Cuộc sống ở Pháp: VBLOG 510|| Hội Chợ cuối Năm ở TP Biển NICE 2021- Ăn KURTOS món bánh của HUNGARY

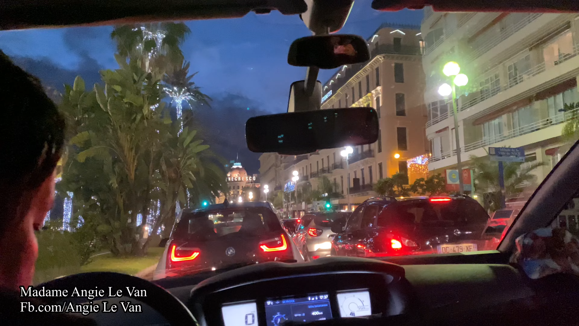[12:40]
Bắt đầu thành phố lên đèn rồi nè mọi người. Phố lên đèn rồi là đẹp rồi. Cái chỗ nhà dân đó, nó không có Bacchino, cái nó không chịu ở lại nữa. Giờ nó không chịu ở lại nữa, mình đi lên Cam mọi người ơi. Sẵn quay cho mọi người xem cái chợ Noel ở Cam luôn.